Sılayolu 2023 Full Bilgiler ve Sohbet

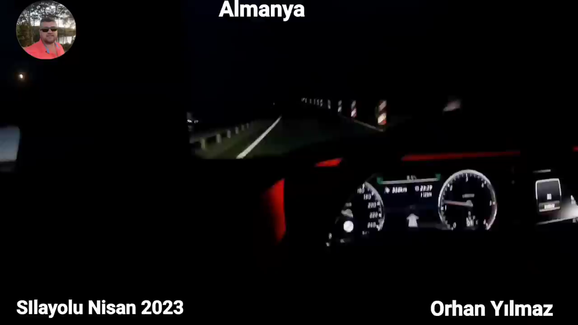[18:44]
Evet, buradan çıkış yapıyorum arkadaşlar. Rastov, Würzburg.
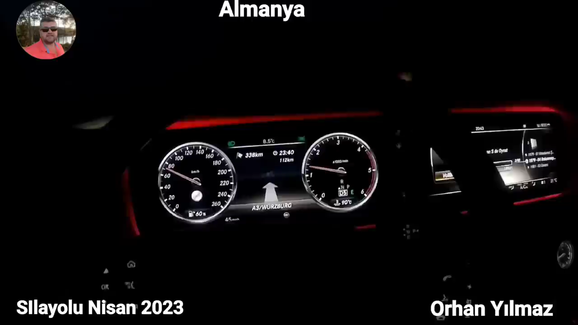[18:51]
Sol tarafta mı acaba? Hah, burasıymış. Würzburg, Süd.
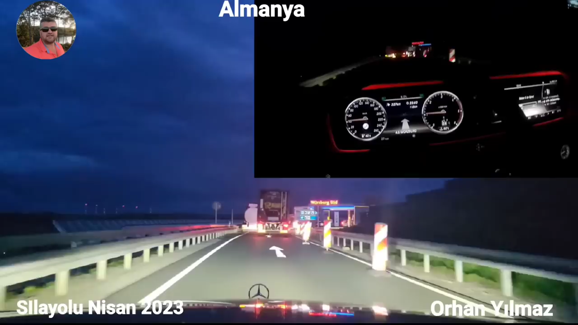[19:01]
Tamam, aynı. Ben burada molamı vereyim. Sonra bakacağız. Ne kadar kalabalık burası ya. Araba soldan diyor. Tır, otobüs, kamyon sağdan diyor. Tamam.
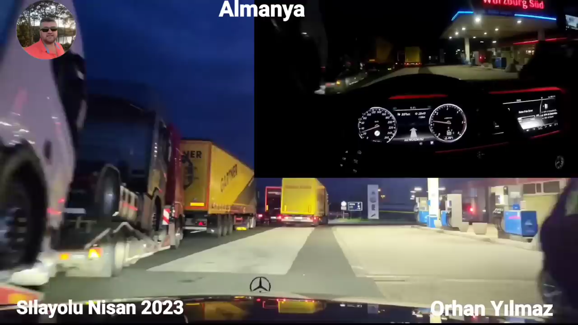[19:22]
Bu tır niye buraya girdi? Tırlar sağdan değil miydi? Anlamıyorum. Bu tırların burada ne işi var?
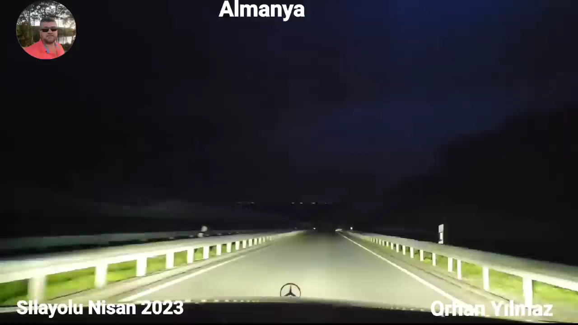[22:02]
Bazen arıyor, halatımı soruyor. Öyle işte. Şimdi buradan yine otobana çıkıyoruz. Ve yolumuza devam ediyoruz arkadaşlar. A3 istikamet Nürnberg. Burası Würzburg olduğuna göre şimdi Nürnberg tarih edeceğiz.
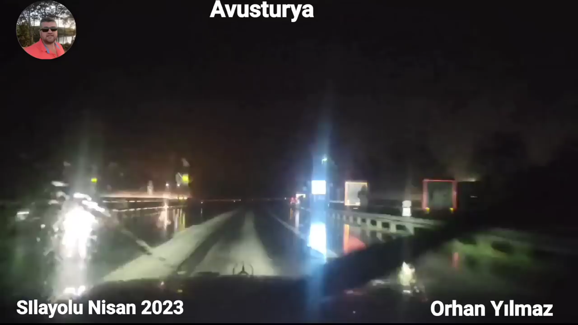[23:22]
Republik Österreich yazdı şimdi sağ tarafta, gördünüz. Şimdi İl Nehri'nin üzerinden geçiyoruz, köprü. İl Nehri iki ülkenin sınırını oluşturuyor. Orada Österreich yazmış ama sonuçta bu nehir sınırı oluşturuyor. Yani şimdi Avusturya'ya girmiş olduk.
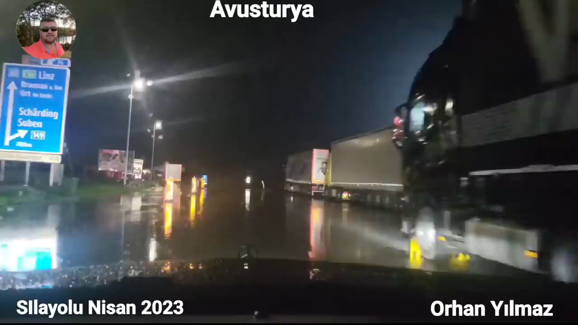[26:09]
Evet arkadaşlar, 3-5 dakika bir mola verdim. İhtiyaç molası. Şimdi yolumuza devam ediyoruz. Reichsgastation Eisterach 41 km. 41 km sonra bir benzin istasyonu daha geliyormuş. Onu bildiriyorlar. Evet, biz devam ediyoruz. Bu arada
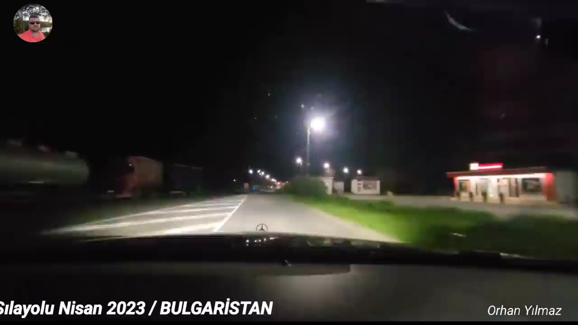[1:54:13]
Evet arkadaşlar burası Bulgaristan çıkışı. Ve pandemi döneminde millet Kapıkule'de 12-14 saat Kapıkule dönemi değildi ya. Kapıkule dönemi diyorum. Pandemi dönemi.
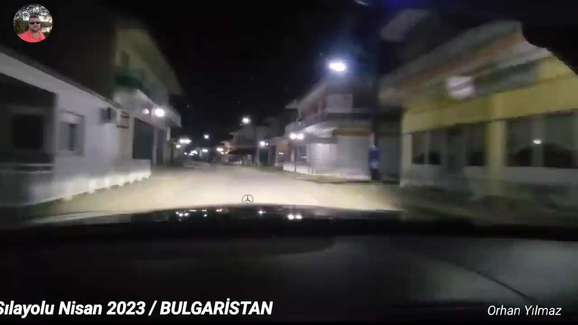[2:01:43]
Aa, burada bir kafe vardı, içinde insanlar vardı baya. Sanırım kasabada tek açık olan yer orası. Herkes oraya gitmiş. Dans ediyorlardı, gördüm.